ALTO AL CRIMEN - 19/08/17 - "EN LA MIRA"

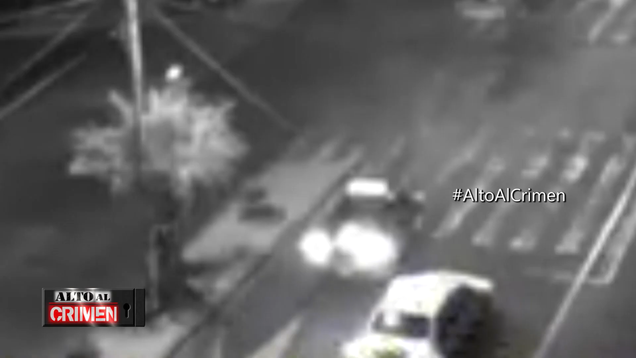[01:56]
El auto viene a toda velocidad por la avenida, cuando el otro vehículo dobla a su izquierda. El impacto es inevitable.
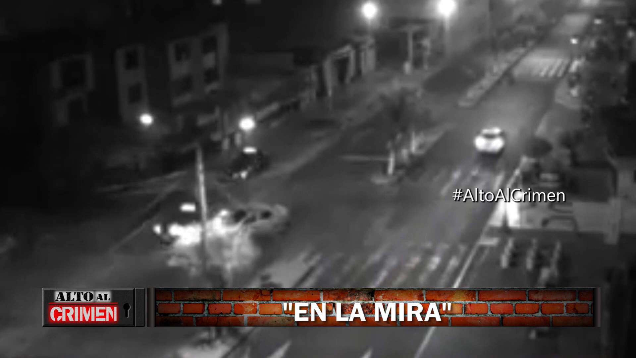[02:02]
Los conductores descienden y los curiosos también se apuntan. Ambos eran taxistas y uno venía con pasajeros.
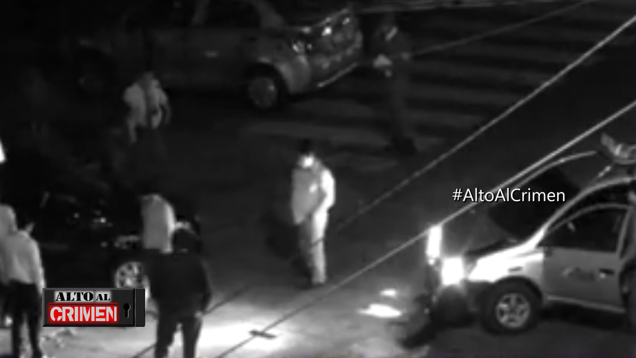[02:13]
Afortunadamente, pese al violento impacto, nadie salió herido. No pasa mucho tiempo y el serenazgo llega al lugar. El efectivo interviene, pero todos se echan la culpa.
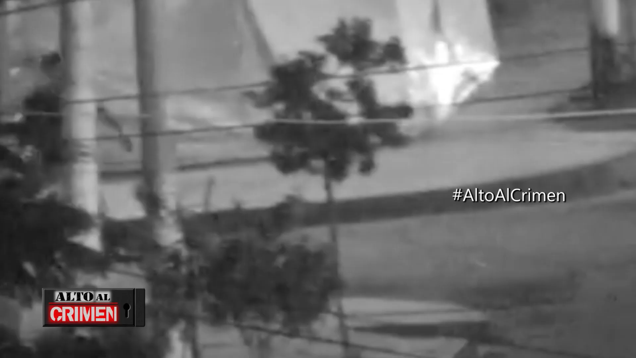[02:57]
De pronto, típico del cobarde, empieza el lanzamiento de piedras y la huida a la calle colindante.
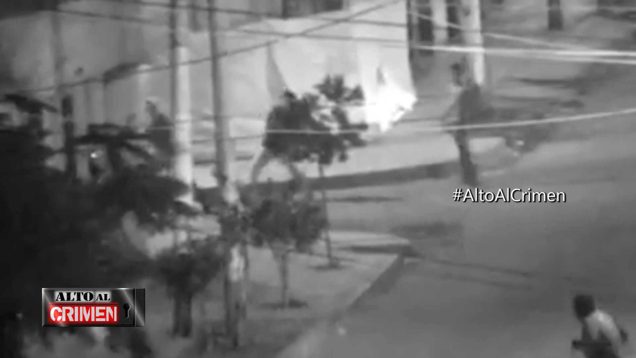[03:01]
El otro grupo arremete a pedradas y va tras ellos. Un breve enfrentamiento que queda en nada cuando llega el serenazgo.
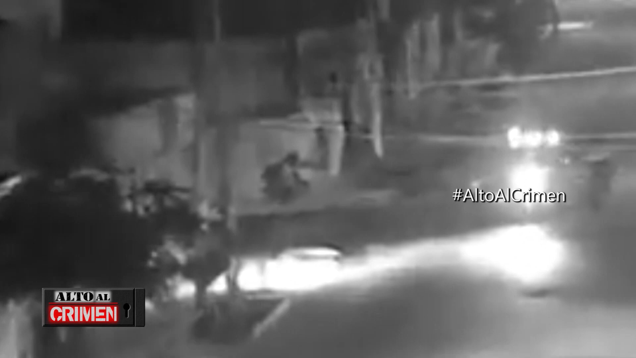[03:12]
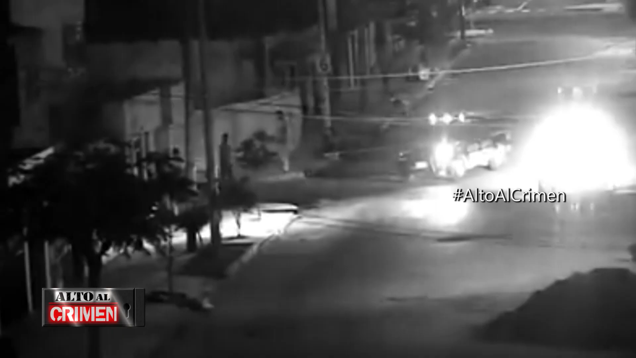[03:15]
Controlada la zona, el grupo que fue tras los gestores del choque retornan muy tranquilos hasta llegar al parque donde los esperaban sus amigos.
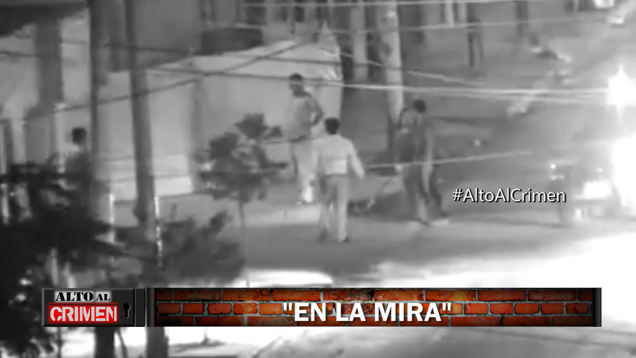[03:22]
Un corto choque donde las pedradas, típico de pandillero, marcaron la noche.